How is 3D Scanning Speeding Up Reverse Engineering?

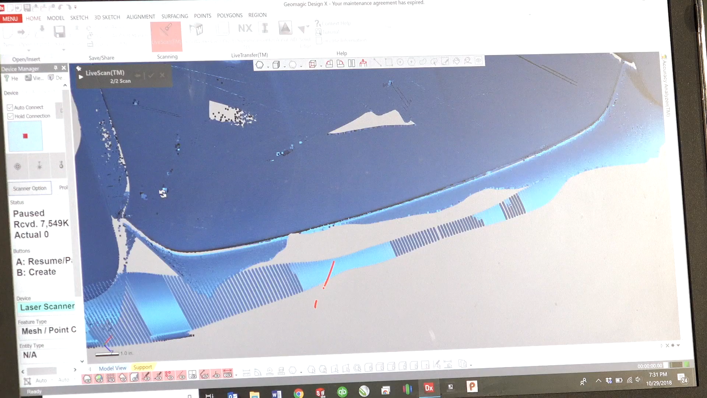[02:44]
use in our CAD platform to be able to produce and develop products for these cars.